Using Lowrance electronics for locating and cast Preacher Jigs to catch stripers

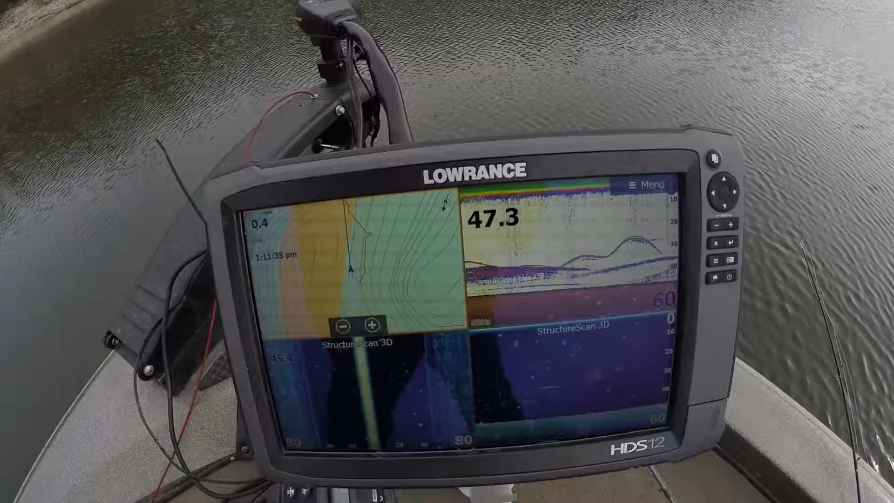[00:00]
so there is actually what we're looking for is this fish that's right on top of the bait there he is on the down scan
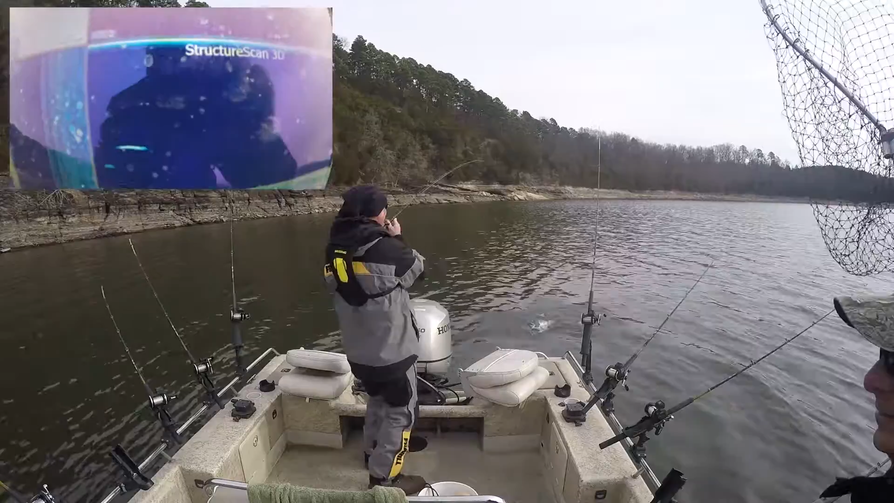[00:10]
and what we're gonna do is put that preacher jig we're gonna count it down we're gonna go past them about 10 feet and then we're gonna work it up past to
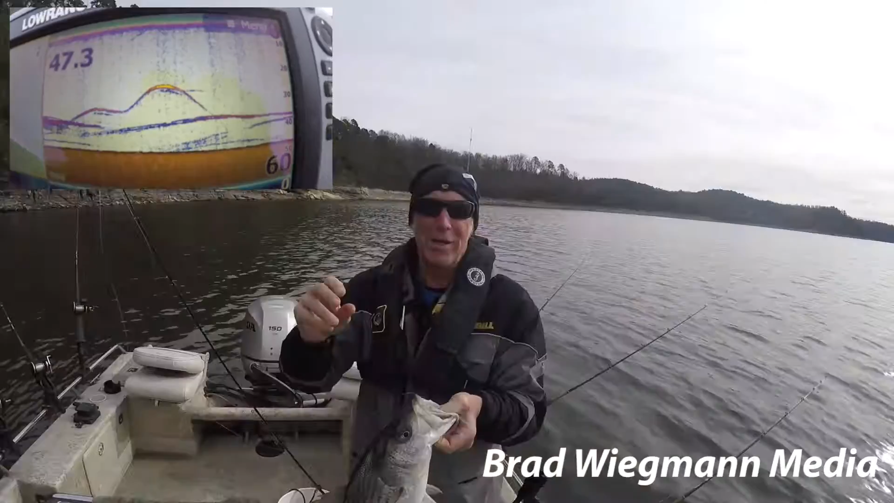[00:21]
where the like all these fish have been coming around 20 22 feet so that's what we're gonna do we're gonna work it through it see what happens